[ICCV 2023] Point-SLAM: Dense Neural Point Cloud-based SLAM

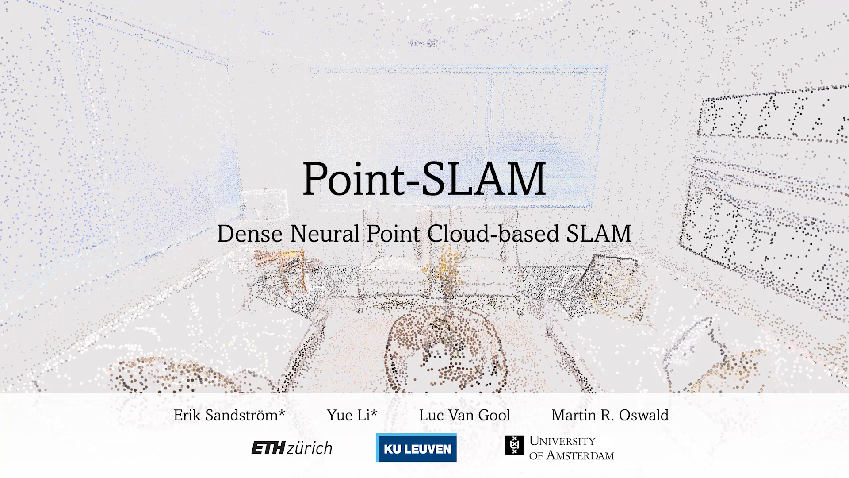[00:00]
In this video, we introduce our method to RGBDSlam, which we call PointSlam. It uses a neural point cloud-based representation, with which we perform both mapping and tracking. PointSlam can encode high-frequency details more effectively than competitive approaches,
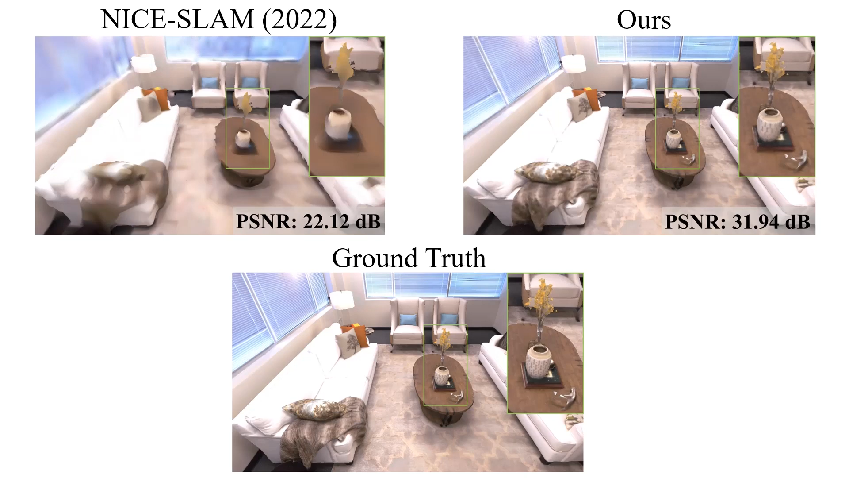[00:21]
like NISlam, which leads to superior rendering accuracy, amongst other metrics that are used for tracking and mapping.
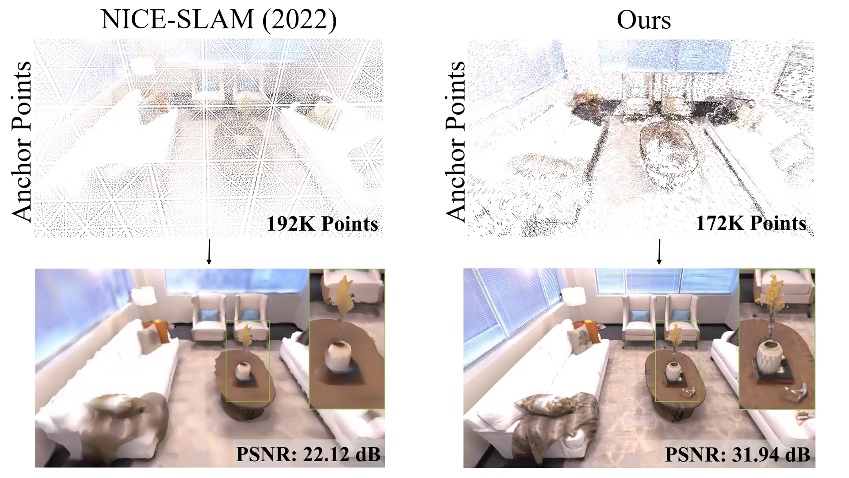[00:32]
The key to the gain in performance over existing approaches is our underlying data structure, which anchors the features of a neural scene representation in a point cloud that is iteratively generated in an input-dependent and data-driven manner. Compared to NISlam, which anchors the features in a regular grid, our point-based approach allows to dynamically adapt the anchor point density to the information density of the input.
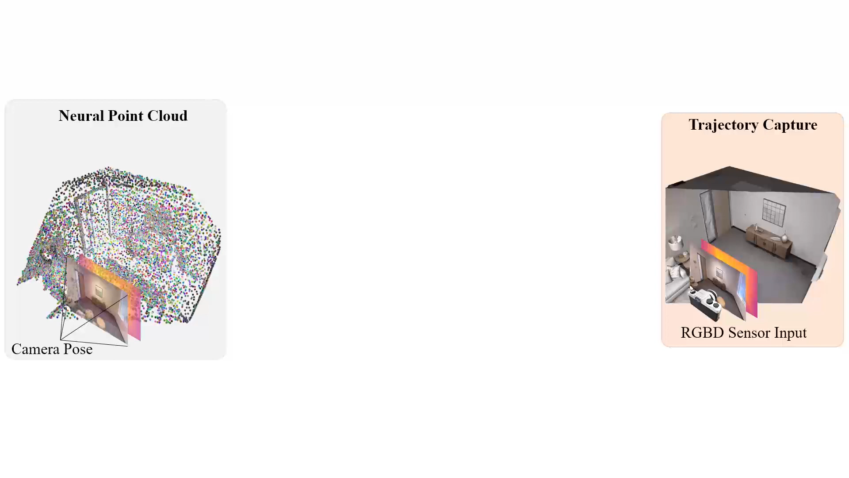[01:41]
We use a re-rendering loss to the observed sensor input to optimize the Mac or the camera pose. To render color and depth from a given camera pose, we march along the ray into 3D space and sample points around the depth observed by the sensor. For each sample point at location XI, we find the feature associated with location XI by looking for neighbors in the neural point cloud. We weigh the importance of each neighbor with the inverse distance WK.
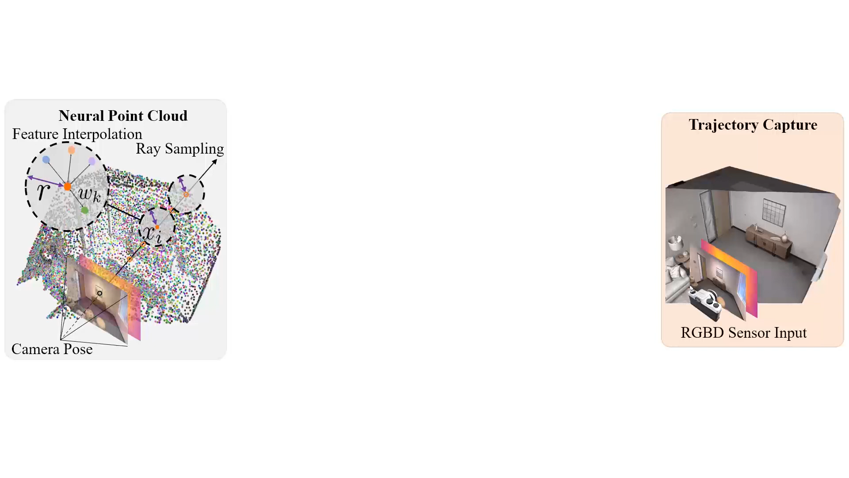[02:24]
Additionally, we make the search radius data-driven such that the radius dynamically changes across the scene. This helps compress the model in areas with few details and to resolve fine details. To render depth and color, we use a volumetric renderer. The volumetric renderer decodes the color and geometric features into occupancies and RGB values along the ray.
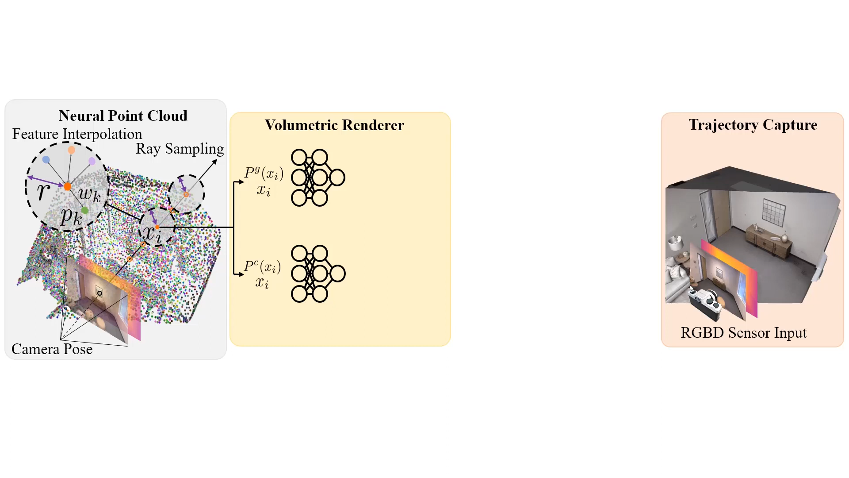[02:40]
Finally, we impose a depth and color loss to the sensor input.
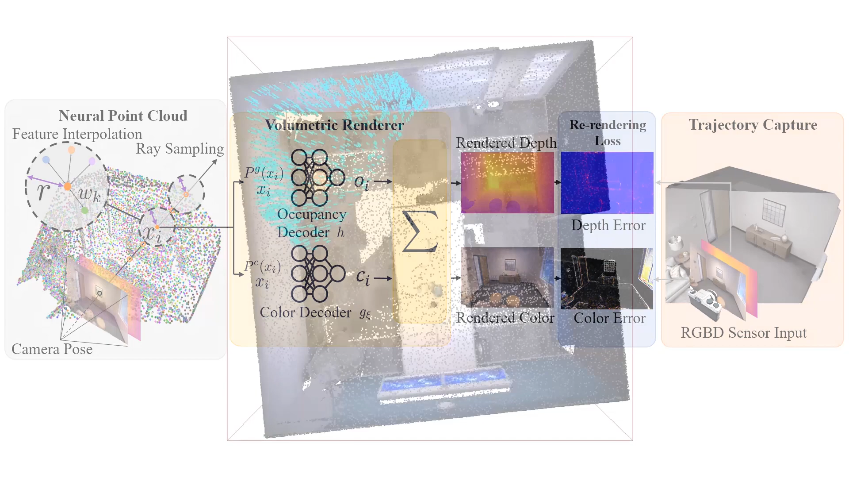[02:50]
This video shows the online reconstruction process of our system.
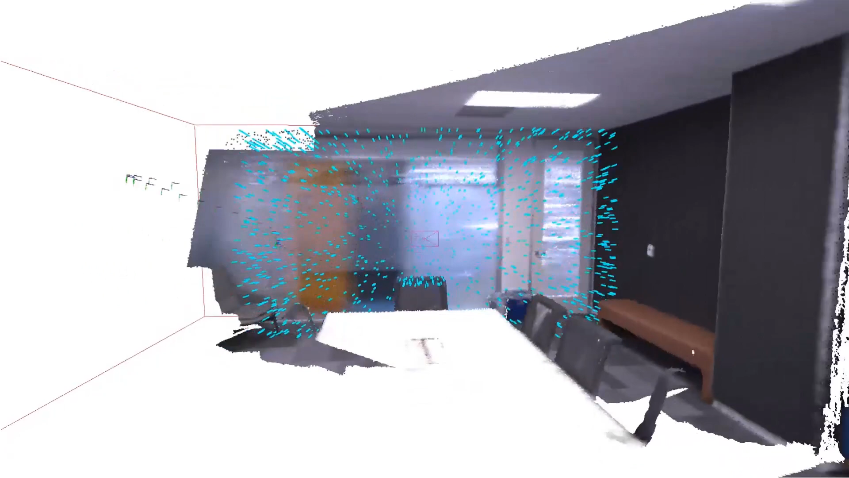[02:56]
We overlay the point cloud and the mesh to show where features are anchored.
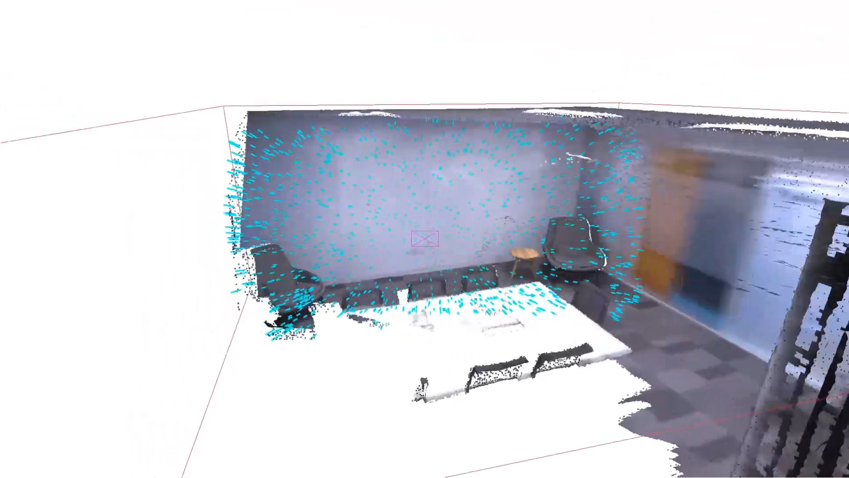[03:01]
The blue points represent the sparse sampling process used for adding points and for tracking and mapping.
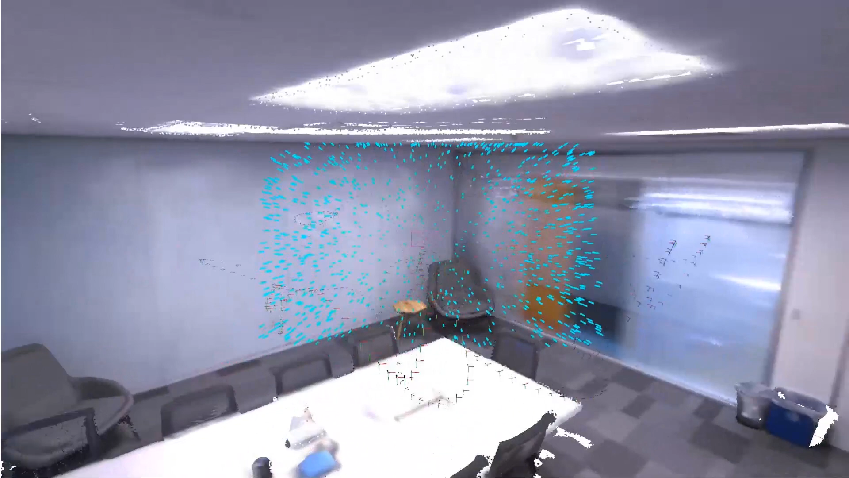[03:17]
We show side-by-side reconstructions
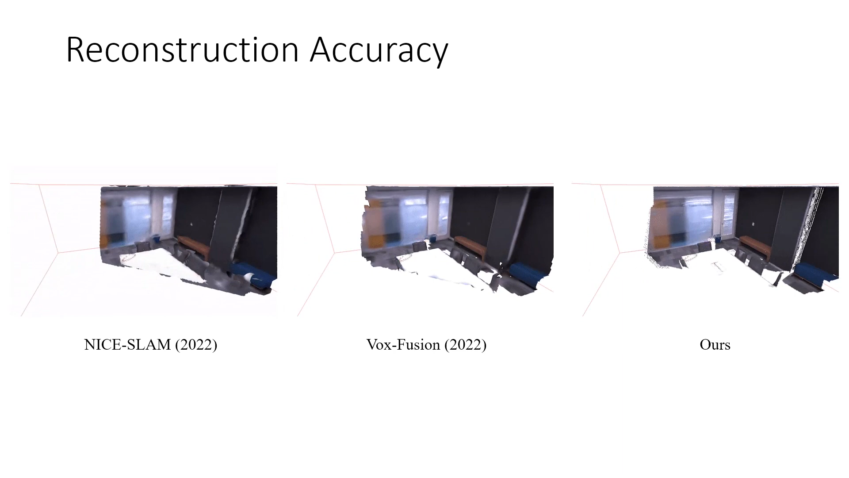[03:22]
comparing our method with recent dense RGB-D SLAM pipelines such as NYSLAM and VoxFusion.
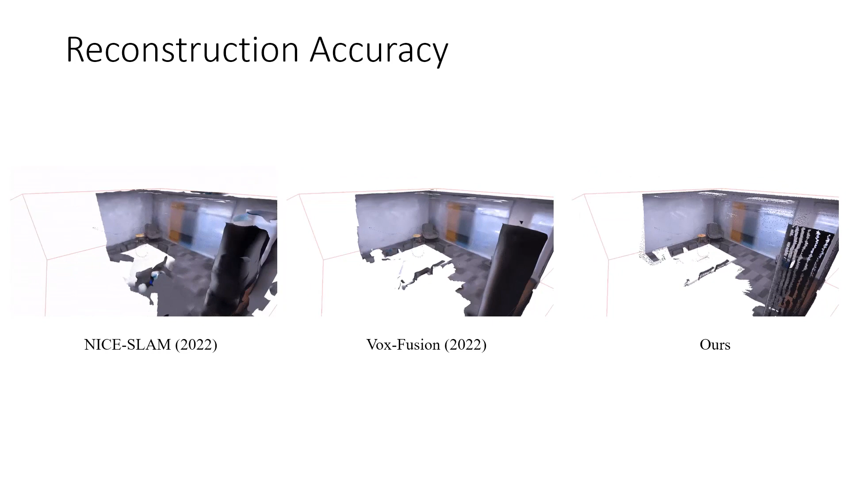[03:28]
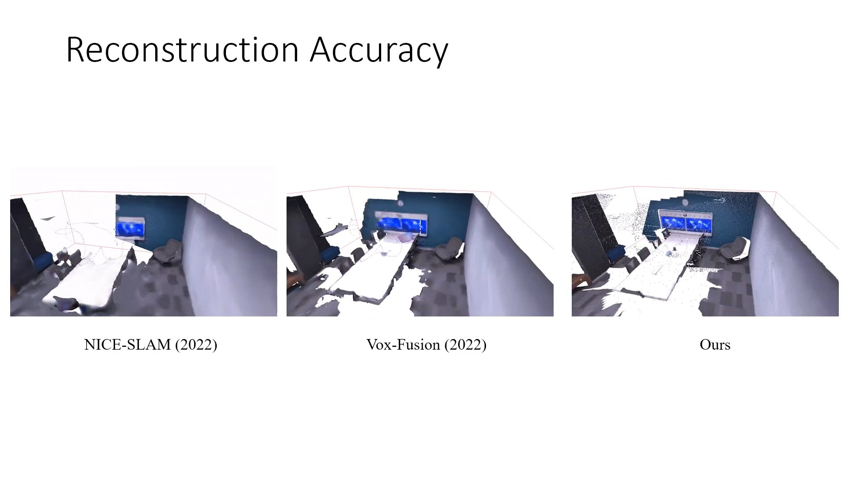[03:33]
To better highlight the improvements we see in terms of reconstruction and rendering, we look at some still pictures next.
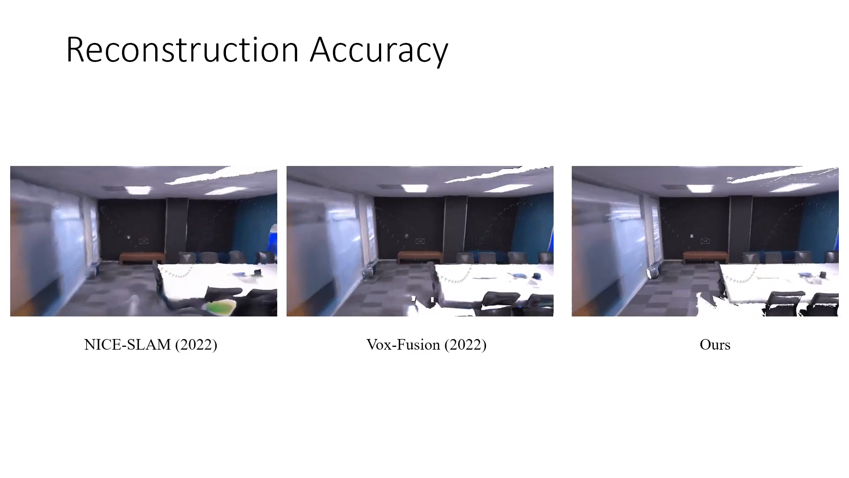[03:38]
We show that our method is able to substantially close the gap to the ground truth mesh compared to existing dense neural RGB-D SLAM pipelines
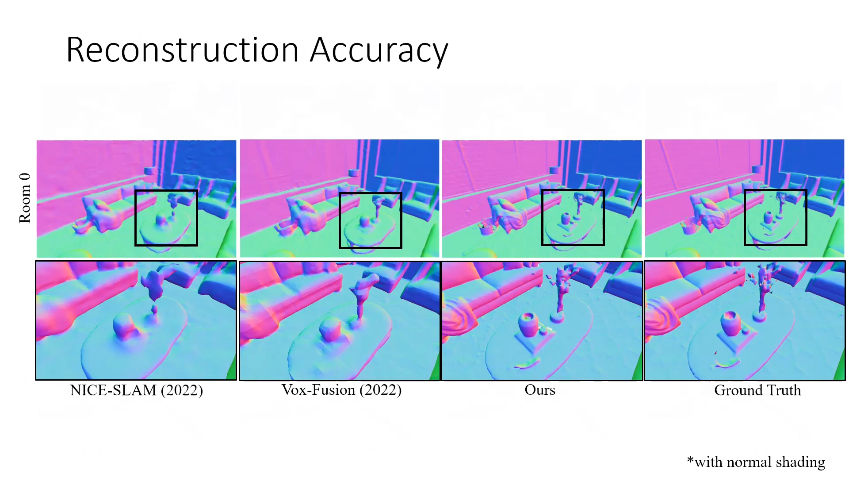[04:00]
thanks to our flexible neural point cloud. We are also able to substantially increase the fidelity of the rendered RGB frames. Note that we can resolve the blinds on the window, for example.